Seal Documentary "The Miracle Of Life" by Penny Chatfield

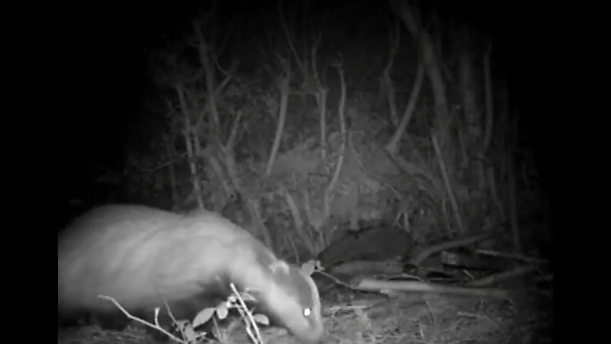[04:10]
However, the wildlife outside doesn't seem fazed by the wildlife inside.